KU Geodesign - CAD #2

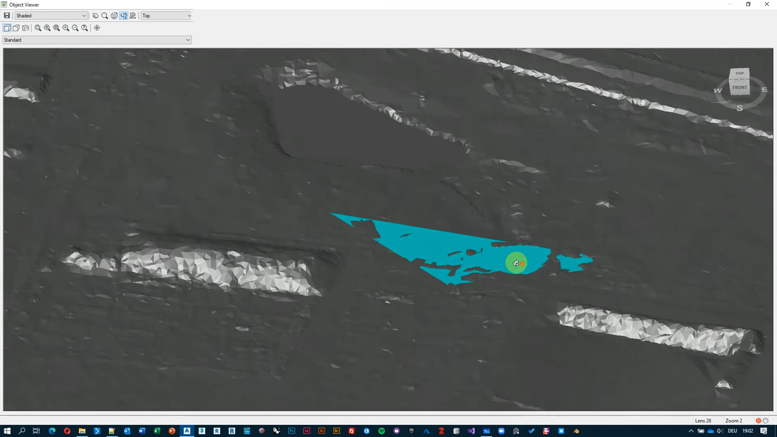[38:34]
this surface that you know here it's a little bit higher than the
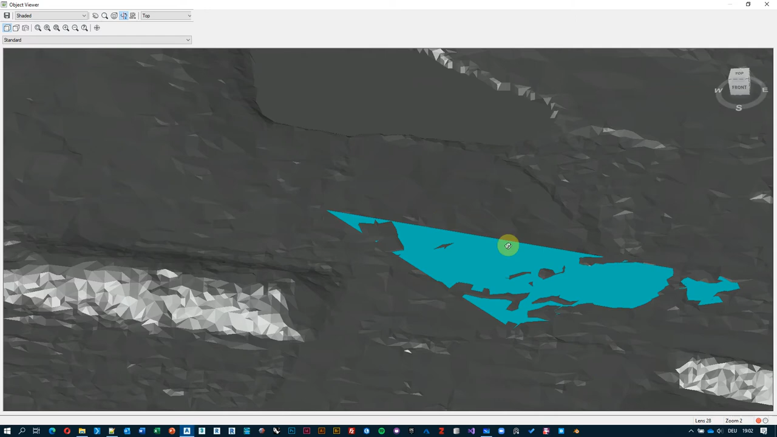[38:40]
existing ground and here it's a little bit lower than the existing ground and i can see it also from underneath that
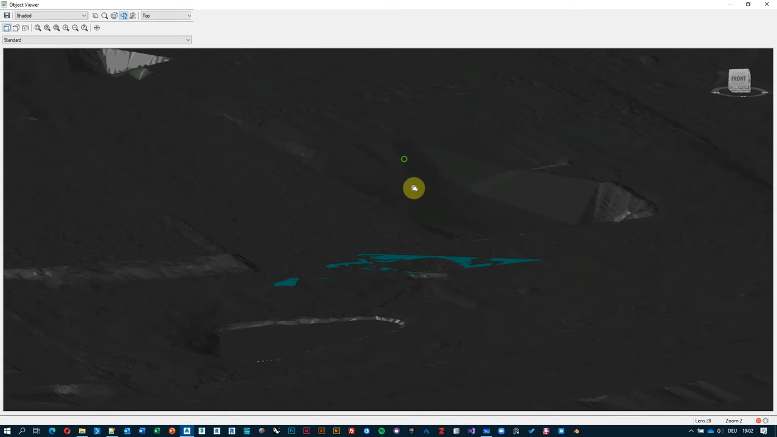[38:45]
it's the opposite here it's visible here it's visible right so at the moment there's no real connection between these
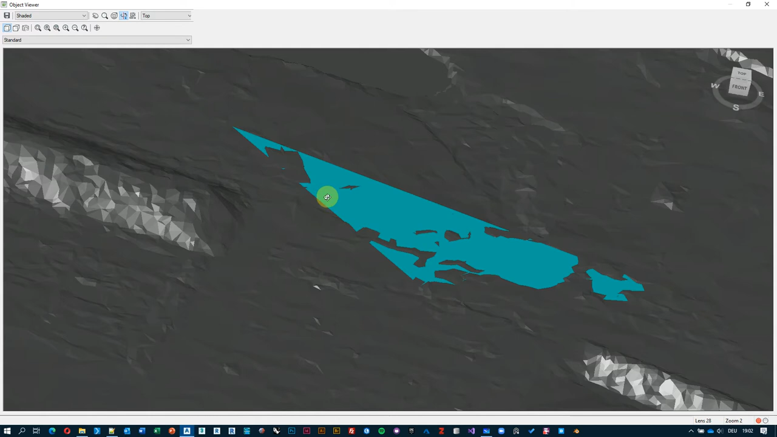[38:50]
but it's a first step where where we have created some geometry that has not existed before
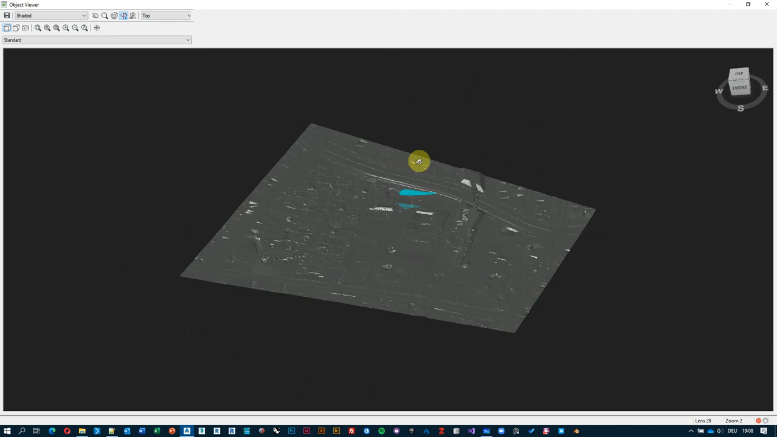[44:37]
bring them all in and you can see here i have three surfaces right now
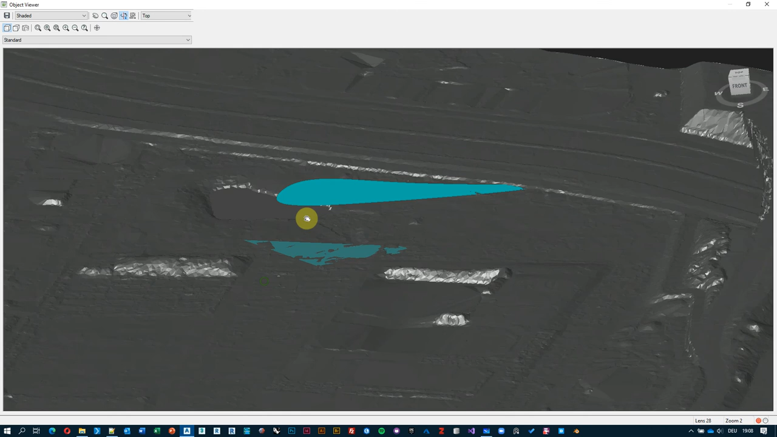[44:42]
one is my existing ground and i have my fg triangle platform and i have my fg island that at the moment are floating in the air but this is how we are gradually working